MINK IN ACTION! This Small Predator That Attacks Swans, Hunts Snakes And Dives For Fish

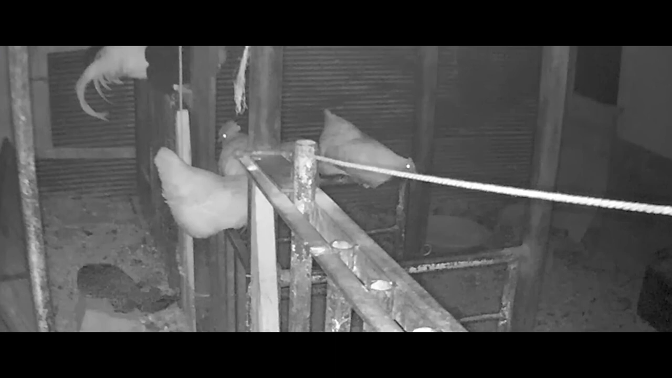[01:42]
But if the prey takes a stationary position, it can go unnoticed by the predator.
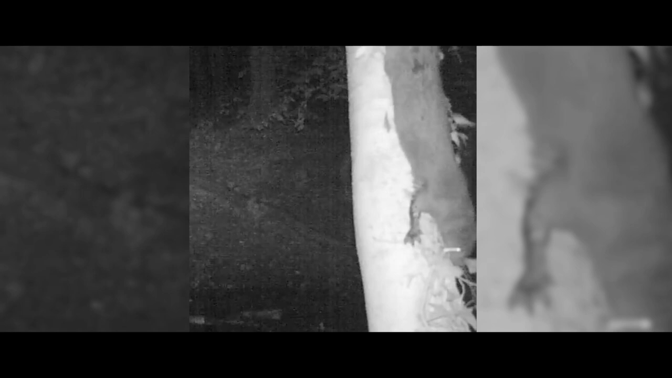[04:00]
despite the fact that it isn't a good climber.
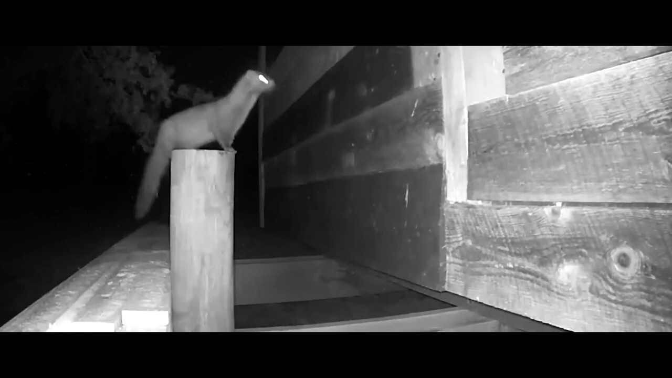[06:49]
Having climbed into the kitchen coop,
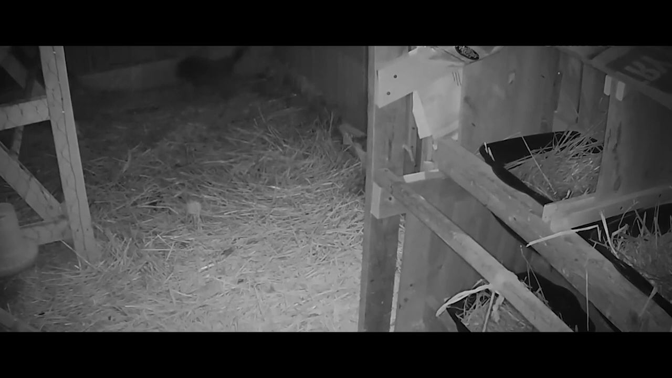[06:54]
it will easily destroy all of the inhabitants, even though it only needs 200 grams of food per day. These shots show the mink quietly swimming up to the geese and attacking one of them.
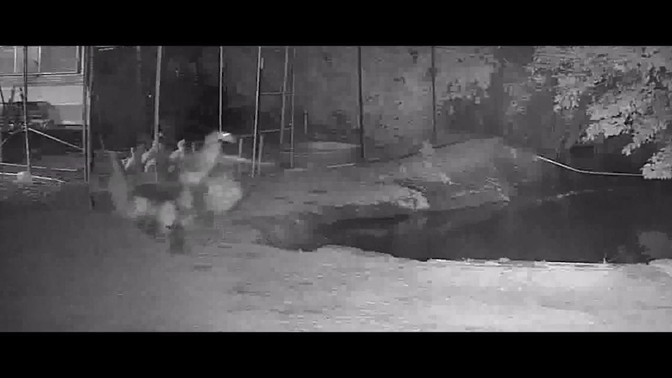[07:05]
It seems to be guided by some other instincts, and not just hunger.